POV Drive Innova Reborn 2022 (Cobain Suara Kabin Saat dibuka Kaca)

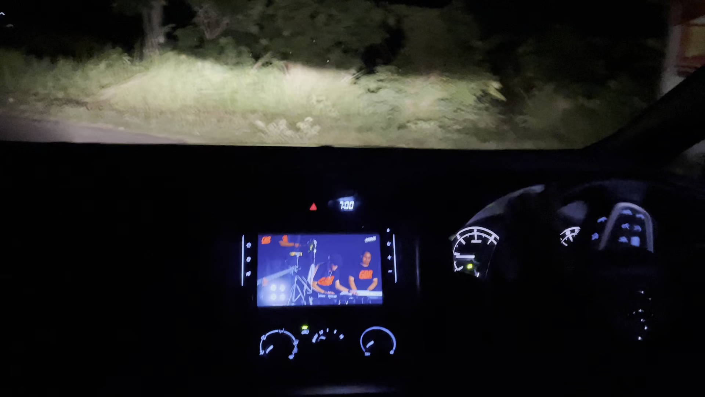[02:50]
kita lanjutkan lagi guys nah kayak seperti ini ya video-video nya kalau malam hari menggunakan Innova Ribbon tahun yang terbaru bagi kalian yang mau beli Innova nah
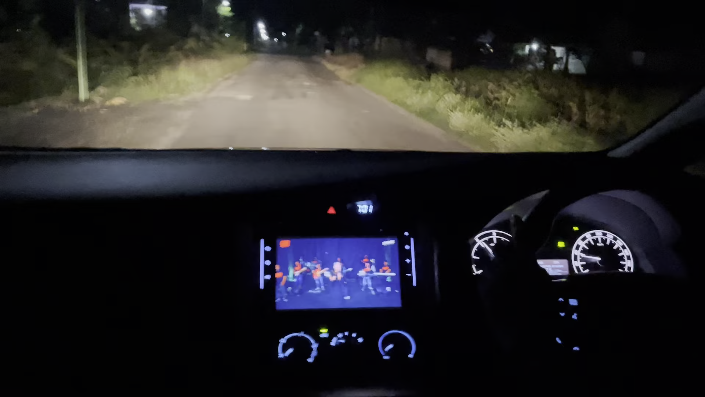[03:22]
seperti ini tampilannya ini kursinya terlalu tinggi ternyata wah saya nggak suka terlalu tinggi saya saya bawahkan apa saya turunkan saya bawahkan bahasanya kok bisa sekali nah saya turunkan aja semoga settingan kamera enggak berubah woyaya kalau
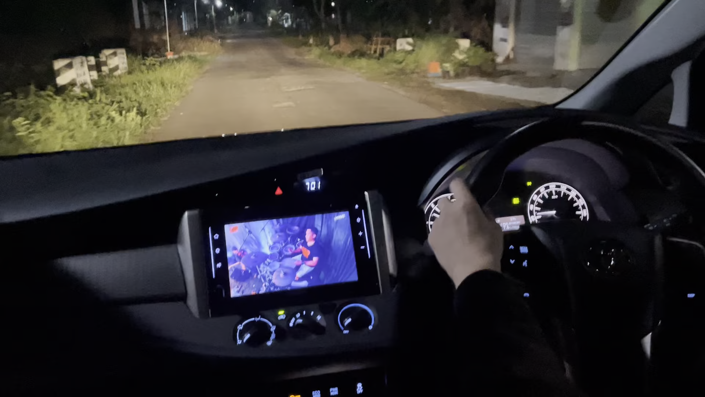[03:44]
saya turunkan otomatis yang belakang settingannya berubah guys udah lupa guys udah lupa guys udah lah nggak apa-apa udah terlanjur settingan kameranya berubah nanti saya naikkan sedikit kacanya karena anginnya terlalu kenceng ini lagi enggak enak badan ya
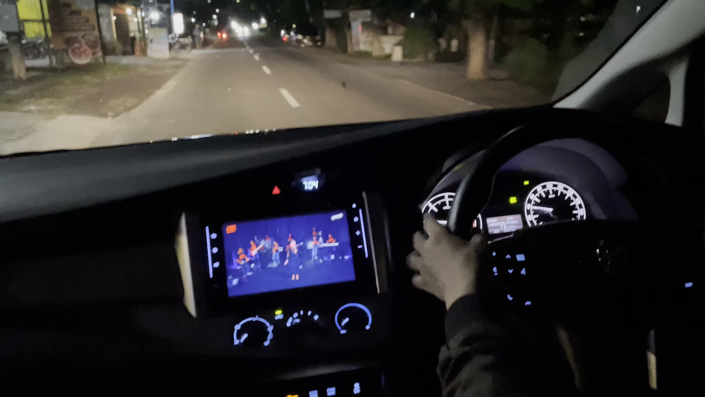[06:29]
distrak atau terganggu lah setelahnya terganggu oleh suara dari luar otomatis gangguan dari luar suara mesinnya masih kedenger motor tetapi sama sekali tidak mengganggu alias suara wajar bahkan lebih kenceng suaranya sepeda motor yang bersimpangan dengan kita atau mobil yang sedang bersimpangan kita coba ini kan
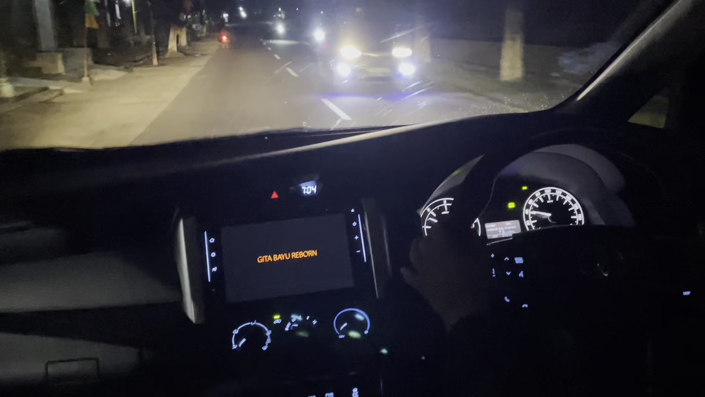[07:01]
simpangan lebih kedengeran suara mobilnya nah ini motor
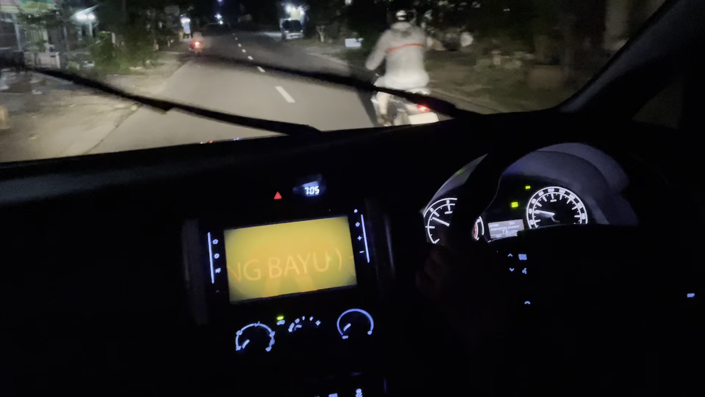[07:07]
daripada suara mobil ini sendiri Innova ini jadi ya menurut saya ya oke suaranya enggak mengganggu walaupun kaca dibuka viewnya kayak gini kalau malam ya intergalnya walaupun ini enggak begitu jelas
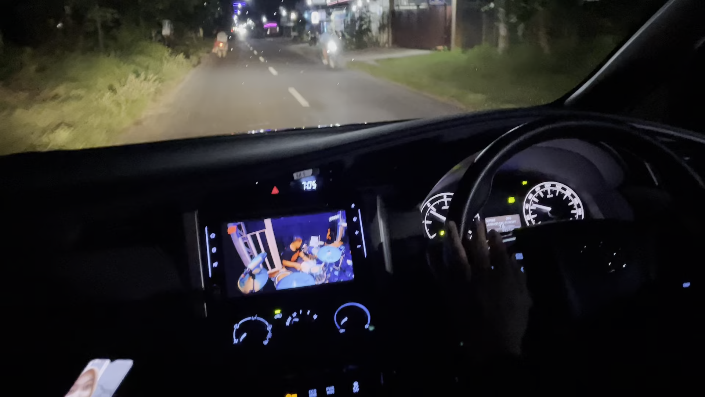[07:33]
layarnya lebar yang memanjakan mata tapi tidak disarankan untuk berkendara fokus ke sini
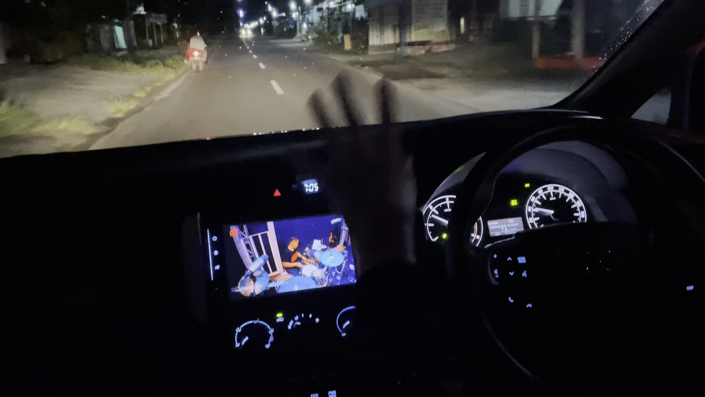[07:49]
bagi pengemudinya sopirnya untuk sopirnya tidak disarankan jalan saja kita sarankan bagi sopir
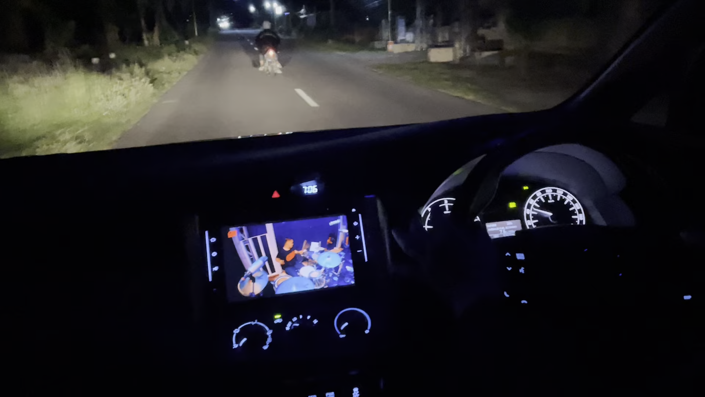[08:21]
bagian sisi penumpangnya drivernya harus fokus di jalan saja ya
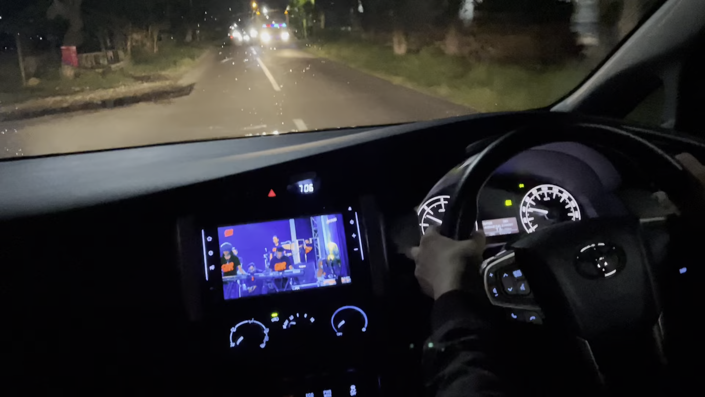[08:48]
masih ada sepeda motor kaget saya jangan sampai menerobos disitu soalnya sering sekali langsung gitu guys baru
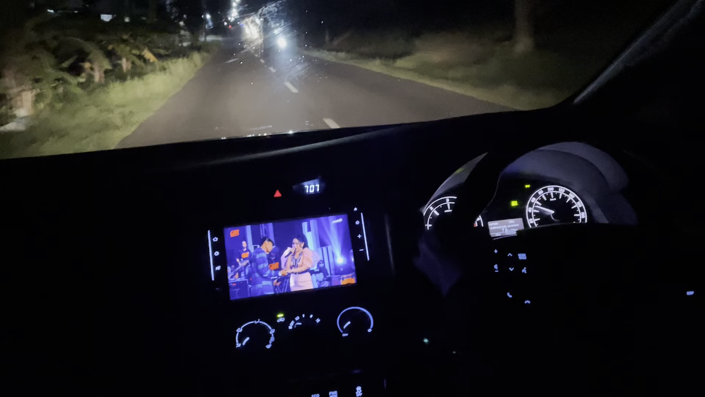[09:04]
saja terjadi disana juga seperti itu langsung terobos ya laka ini gerimis guys terpaksa kita tutup guys kalau gerimis kayak gini terpaksa kita AC kalau gitu yang jelas tadi sudah ya ini perbandingannya ya kalau kita menggunakan AC atau maksudnya kita buka kacanya dengan kita tutup kacanya bedanya kayak gini ini ketika kita tutup kacanya